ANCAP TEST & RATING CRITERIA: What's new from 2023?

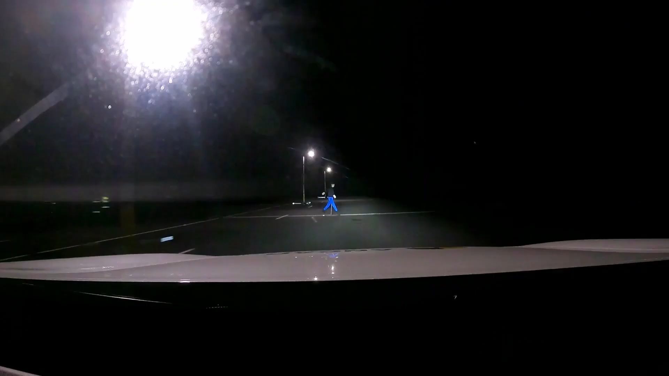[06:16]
Collision avoidance testing, assessing the ability of the vehicle to actively avoid a crash with pedestrians and cyclists,